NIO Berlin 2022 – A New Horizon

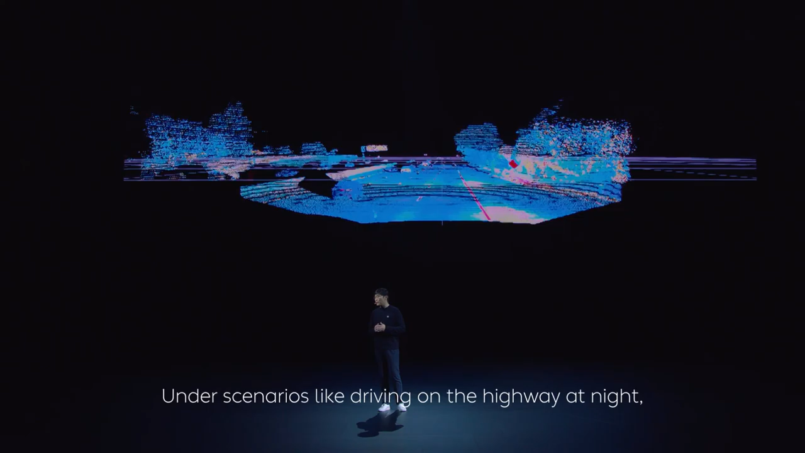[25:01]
Scenarios like this, driving on highway at night, dark objects on dark road surfaces, or dazzling, unclassified objects.
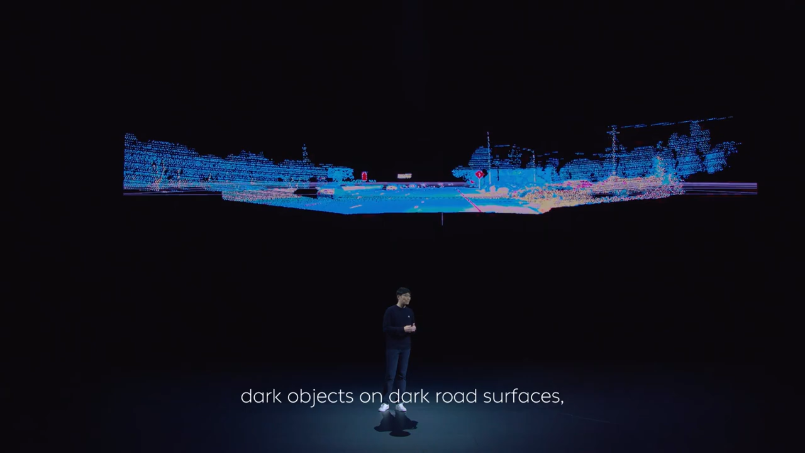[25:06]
High resolution LiDAR is absolutely needed to improving safety.
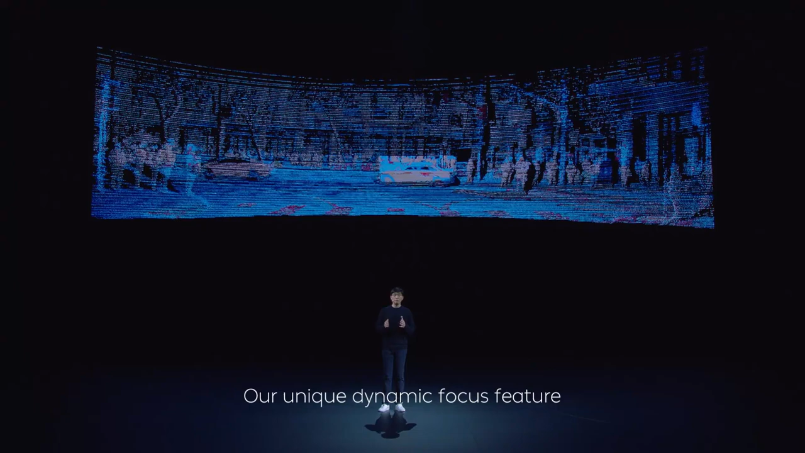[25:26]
Our unique dynamic focus feature can densify and zoom into areas of interest to enhance detection of specific cars,